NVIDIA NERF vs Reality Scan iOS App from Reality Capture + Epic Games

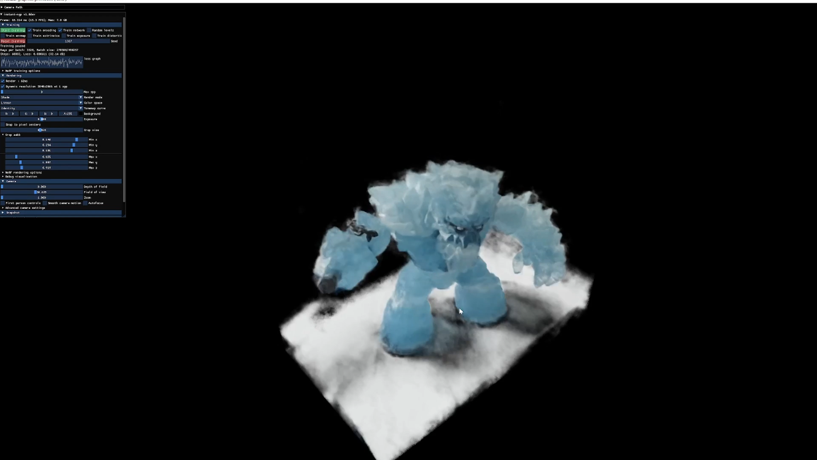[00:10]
Hey, so I've been using this NVIDIA Neural Graphics Primitives tool over the last week trying to figure out any decent ways to improve the resolution of the 3d object the OBJ that you get when you export from within the in here so you can mesh it
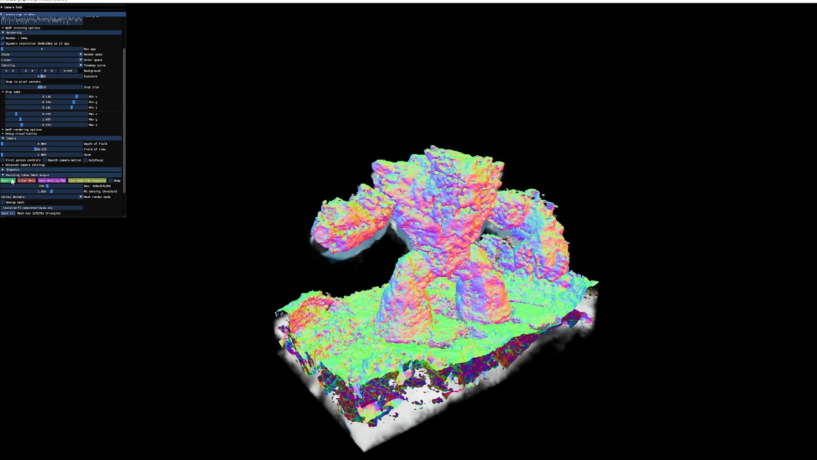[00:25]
to create the mesh and then save it up here with
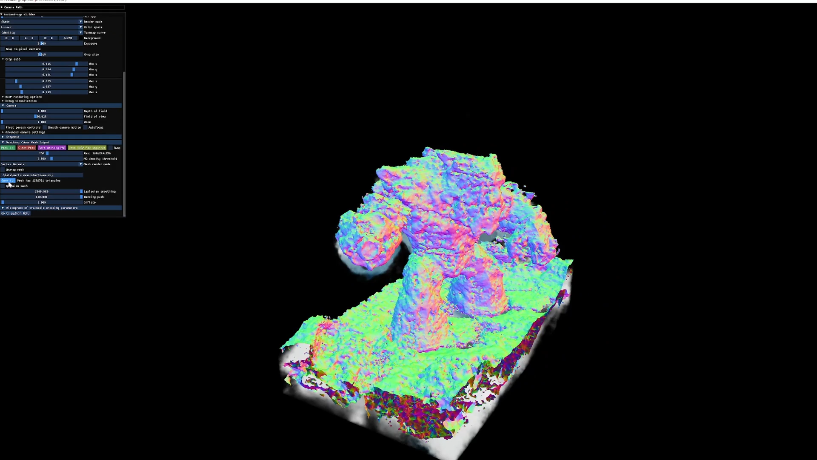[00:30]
the Save button to export it and it's just not
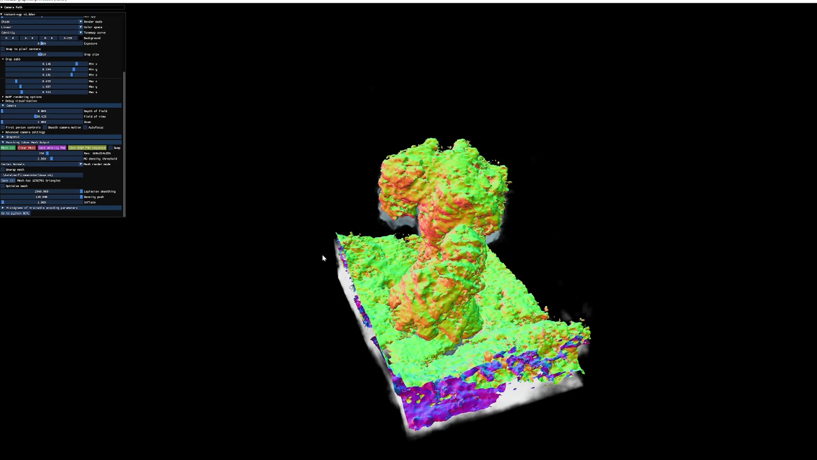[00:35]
something that I think is particularly useful for most 3d applications and there's probably some people that will be able to make use of it it's also super cool
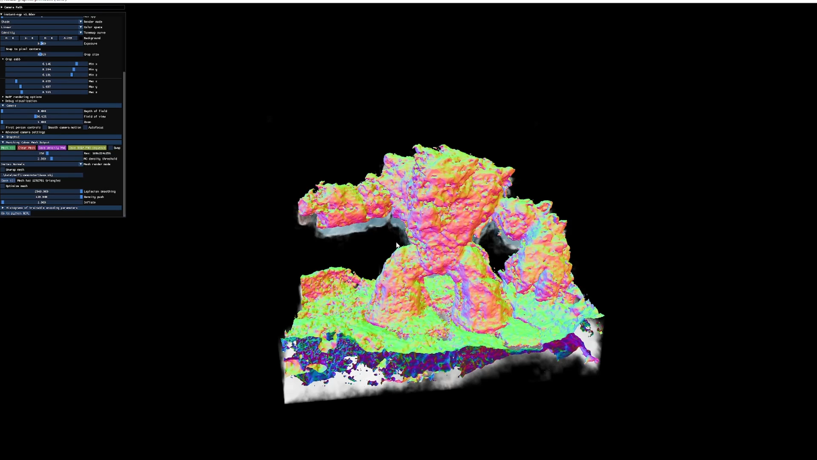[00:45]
to be able to just chuck a video at it and it within a couple of minutes I mean it's output something like this yeah I've been using this to image my
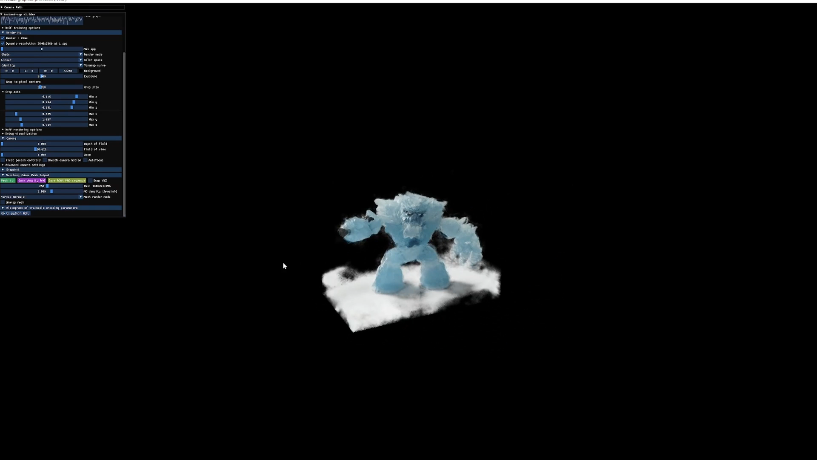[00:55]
family for example which is quite fun little memory to have and a log of
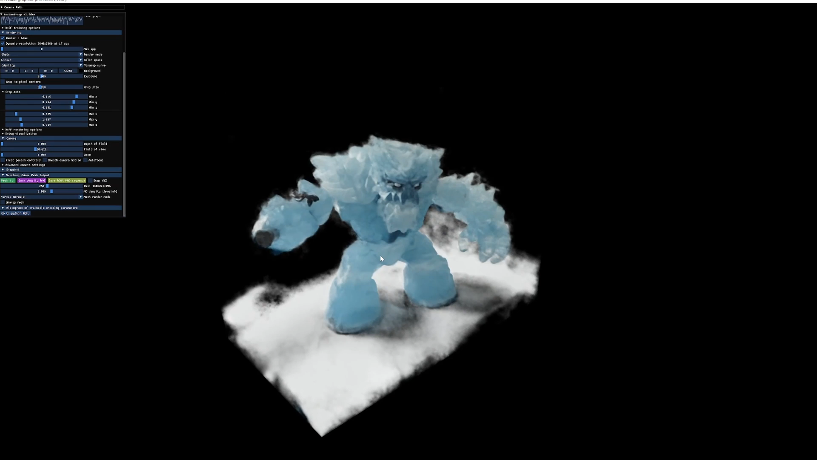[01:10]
fun fun toy at the moment I think I do think it's got tons of application tons of possible tons of ways that it could be improved and one of the problems that it has is when you do
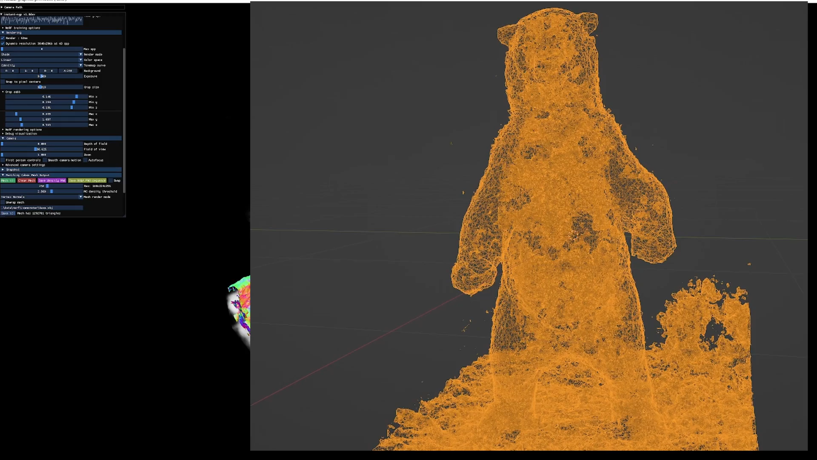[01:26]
mesh it does create a 3d voxel so the box
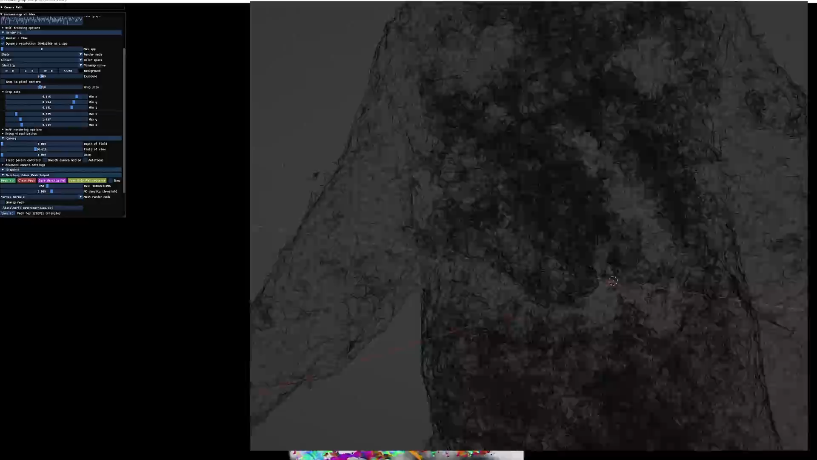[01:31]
the the polygons that get crazy get created inside of the mesh as well as the outside it's
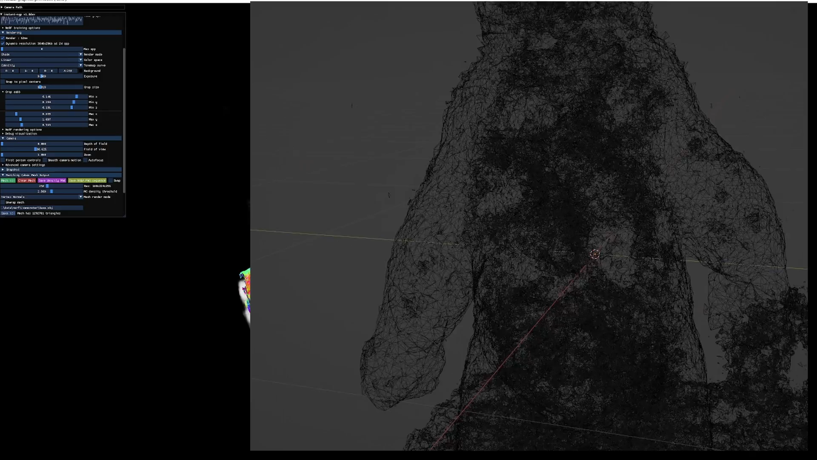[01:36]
not quite like photogrammetry and look at this bear example
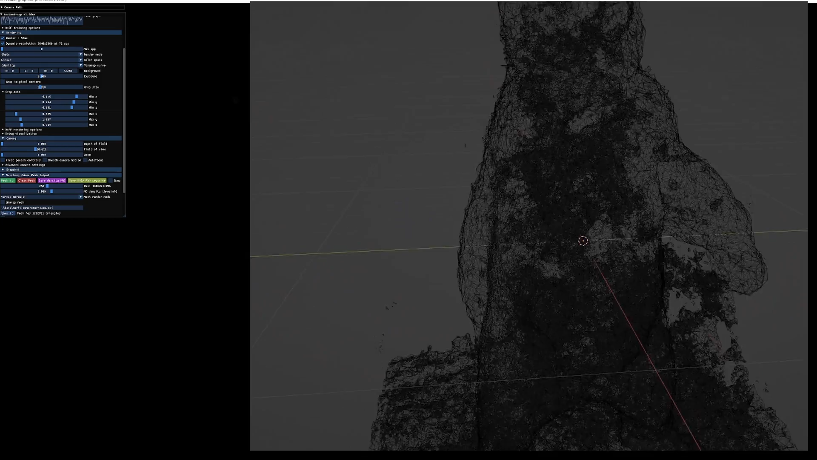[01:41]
you can see that when you zoom into the bear there's tons of the resolution that is being applied and is being applied in to the inside
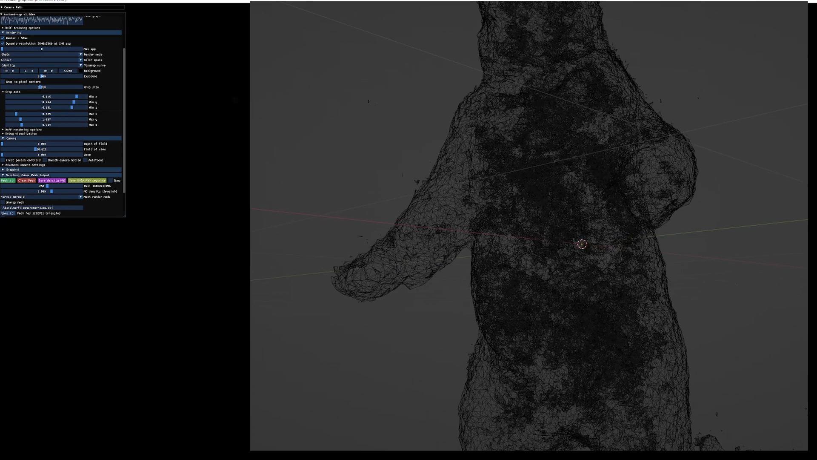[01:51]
of the mesh and this is also problematic because you can very easily trying to while trying to increase the resolution
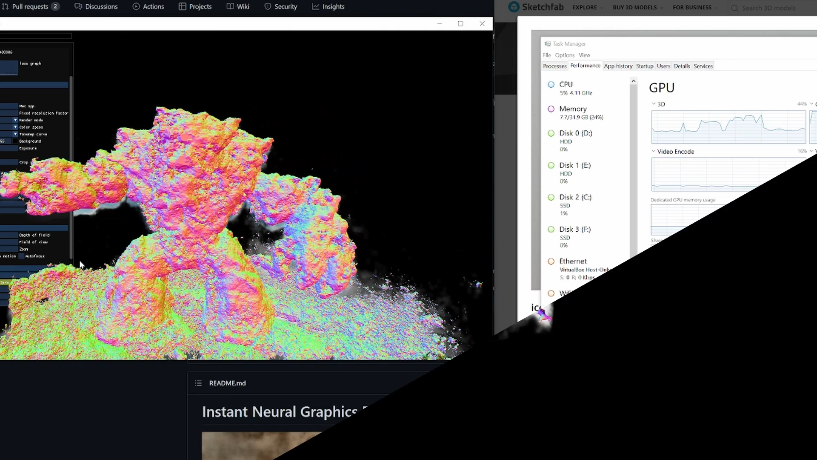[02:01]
to create a more accurate map get get the VRAM all the way up to over 24 gigabytes which is obviously the most the
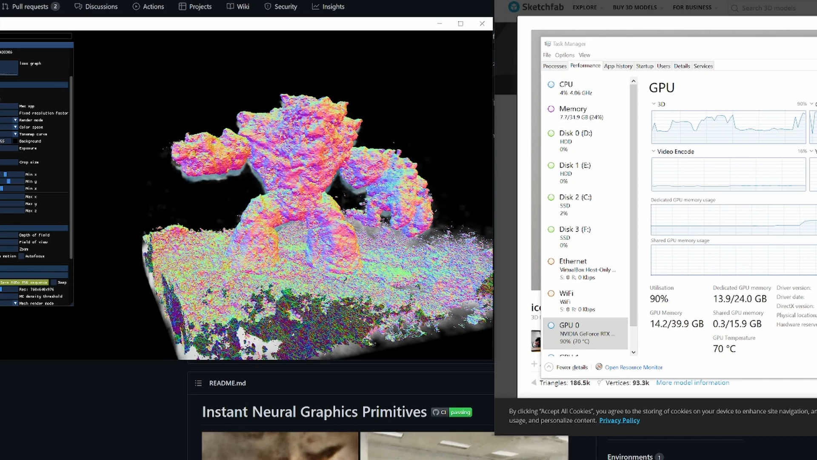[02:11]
y3090 can handle and most GPUs are a eight gigabytes of VRAM or less so it's still
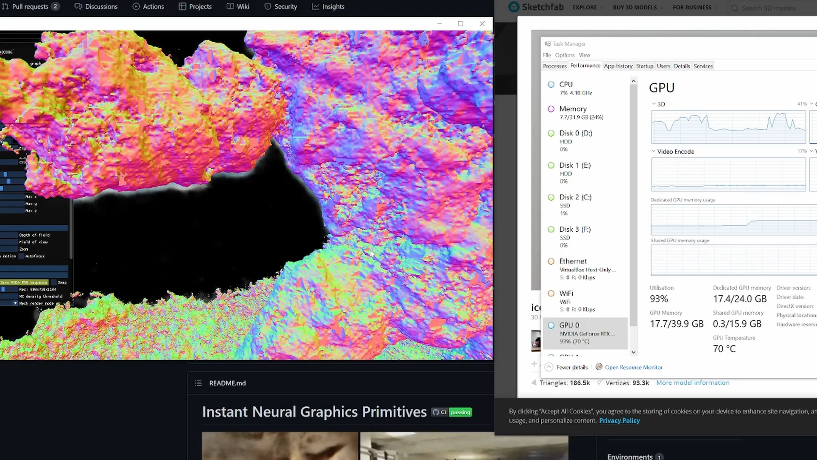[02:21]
and very much in in the early stages and it's not something that's going to be terribly useful for tons of people but if you want to experiment and learn and
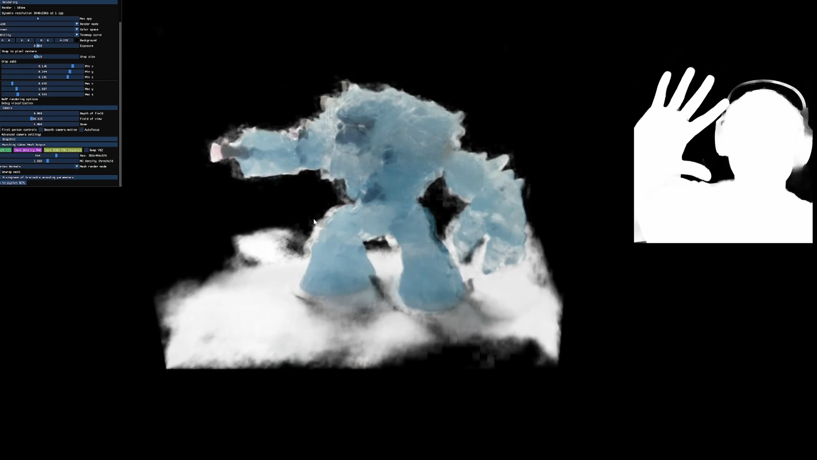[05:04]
with and some luck with and also not been able to recognize the the PNG format so I'm just I'm still trying to figure out if I can get it working but it looks like what you can do is you can add a mask and what I'm going to do is use the iPhone's depth sensor mask masking capabilities to see if I can possibly produce more accurate models in the in this software using the mask system so if I can I'll do a video on that and I'm
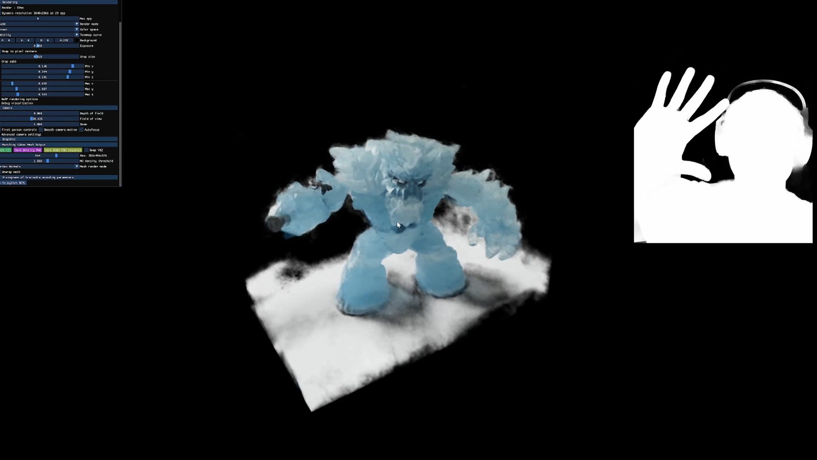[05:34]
also planning on just doing a very quick how do you how do you actually use your own video to create a model example as well but